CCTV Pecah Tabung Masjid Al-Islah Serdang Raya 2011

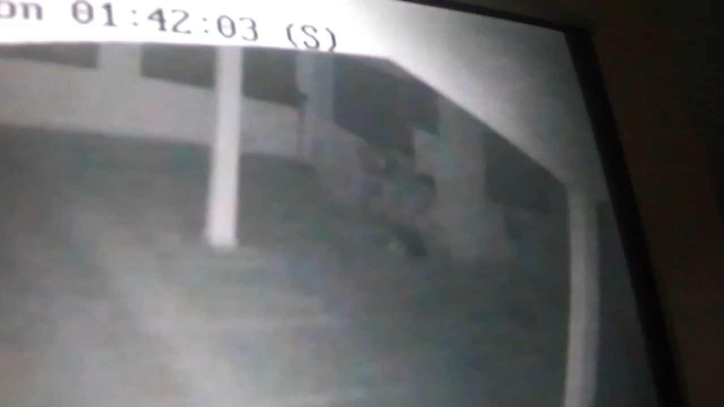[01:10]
ni dia lalu nampak Soang je lah Satu orang je Haa Tapi ni kulit putih lah Haa, ni kulit putih Haa, ni kulit putih Tampak kaki tu putih Lepas tu dengar dia Haa, dah lah Awak tengok mancung hidung tu kan Haa, putih Malam tengok putih Kulit dia putih tu Pakai putih Sap Haa, nampak hidung Haa, macam pakistan Haa Awak kenalkan? Ni hiran ni hiran Hiran sahaja Hahaha Tapi dia putih Putih ni Kulit putih Hiran ni hiran Dia banglak istan Tinggiak putih Miram ada lah Ya lah,